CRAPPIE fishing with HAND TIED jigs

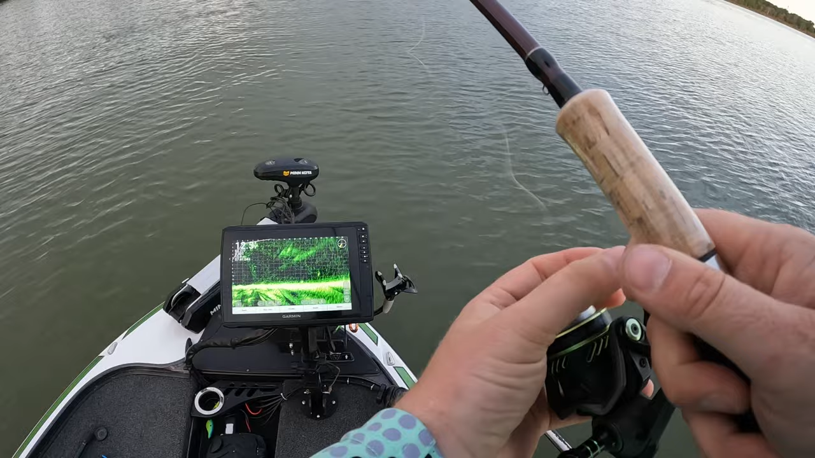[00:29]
Dropping down on him. He's in the mud. Let's see if I can get this joker lined up right here. There we go. Hey, guys, I'm throwing an 1/8 ounce marabou jig. Oof, I went right over his head. He said nope.
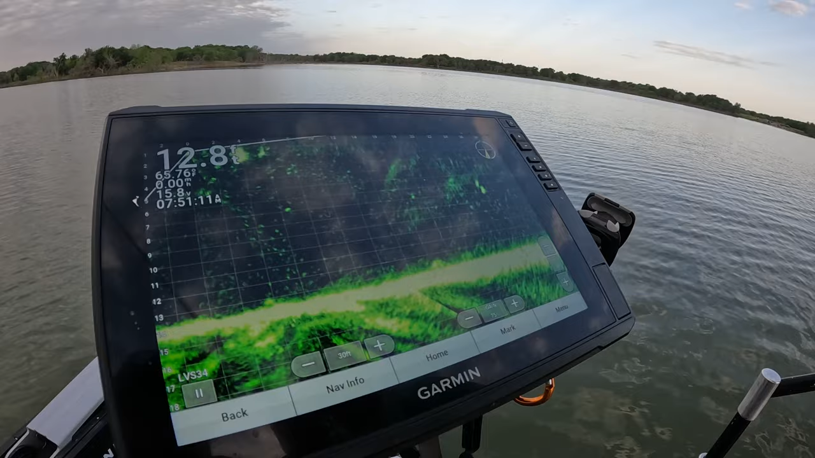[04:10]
Oh, man. What do you need me to do? Nothing. Okay. He's right there. So that's the fish right there. Oh, my goodness. I think you're going to get him. I think you're going to get him right here.
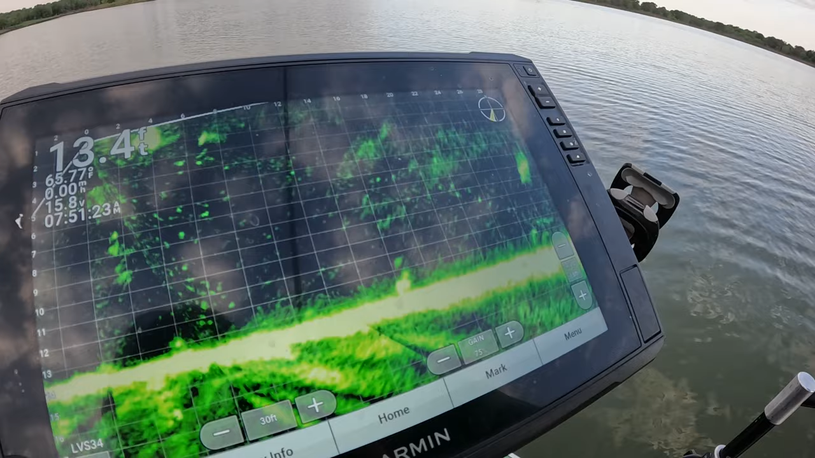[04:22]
On screen: depth 13.4 ft
There he is. Oh, you went under him. Recast.
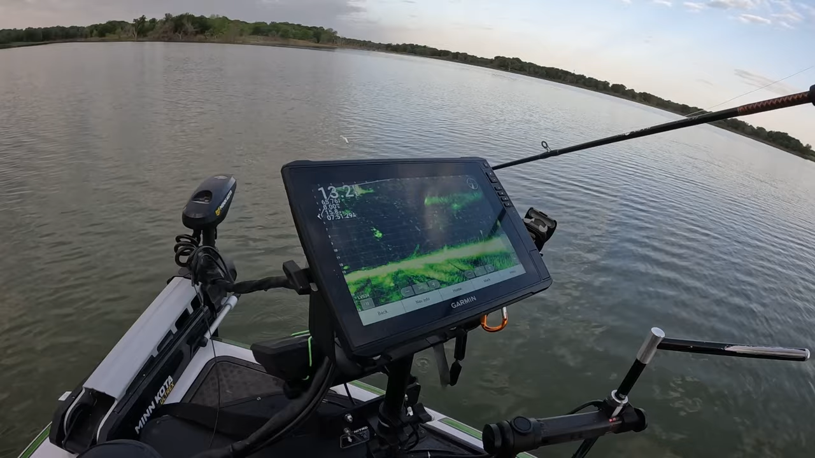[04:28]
Okay, there we go. Nice he's fish. He's only 14 feet, but he's a dandy of a fish, dude. So this is what we're after, guys, right there. There's his jig coming in the scene. Oh, look at that. It's a perfect clear picture right there. So he's going through the shad ball right now. Here he is right there. There's the fish. Come on.
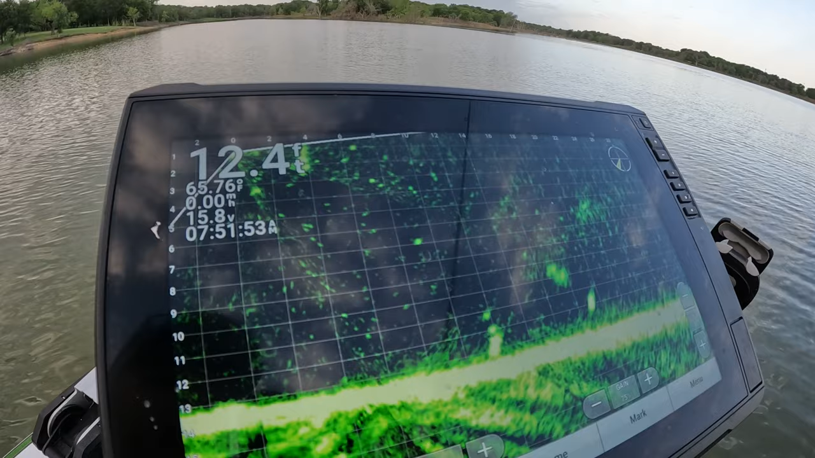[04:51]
On screen: depth 12.4 ft
He ran away. He did. See? He just took off. Look at him. Hold on. Let me show him. So, guys, that's the fish right there. He took off because there he goes. He's off the screen now. So, what, like I always say, guys, that's what we're talking about. That's what I always talk about.
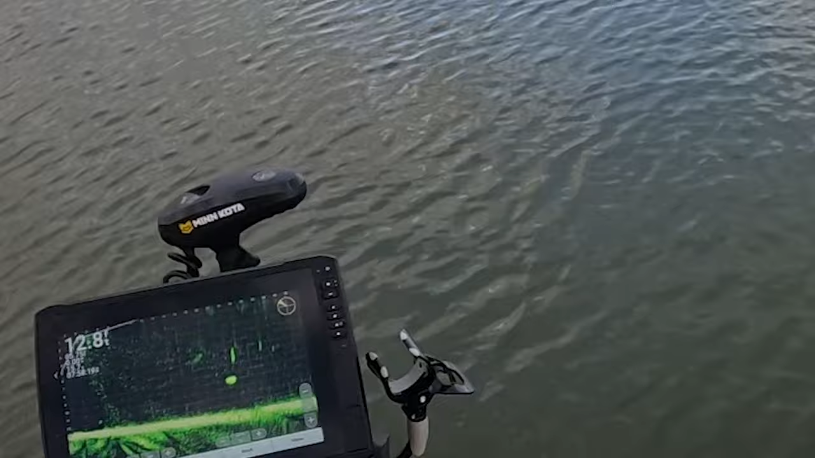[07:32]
Oh, I'm falling right in their face. I got him. Oh, he spit it.
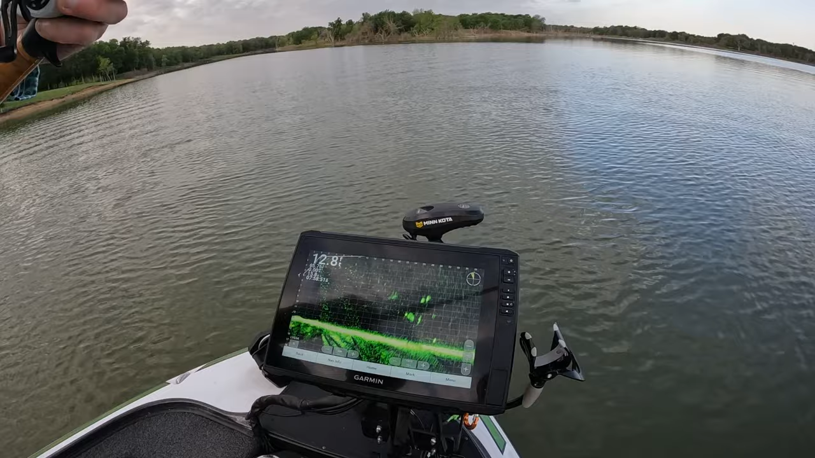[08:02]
Oh my goodness, what is that? It's huge. I don't know, but he chased that all the way. I know. All right, let me try on that 28 footer.